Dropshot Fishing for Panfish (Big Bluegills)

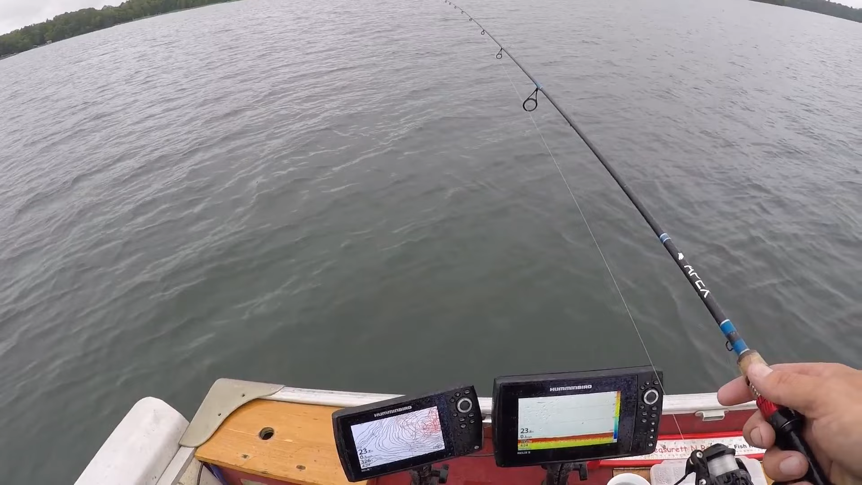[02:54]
is that weight is sitting on the bottom and essentially what you're doing is is your your your keep you're trying to keep consistent contact with the bottom while jiggling this and it's gonna make that leech you can actually see that leech down there just swimming and then we'll come up and hit that thing there
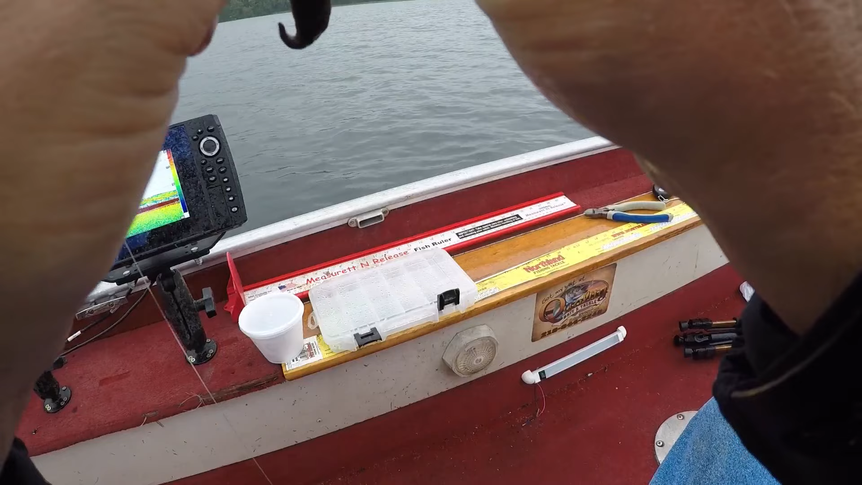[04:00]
this drop shot back down there there's a pile of fish down there